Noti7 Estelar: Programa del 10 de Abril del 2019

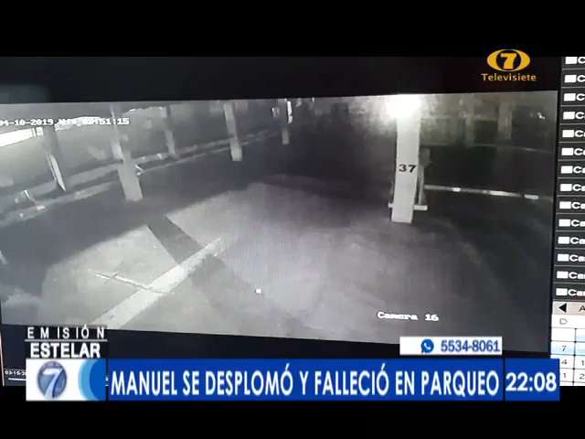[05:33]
Fuertes imágenes fueron captadas por la Cámara de Seguridad del centro comercial, donde Manuel Antonio Varela Aguirre, de 24 años, buscó refugio luego de ser atacado a eso de las 3 de la mañana,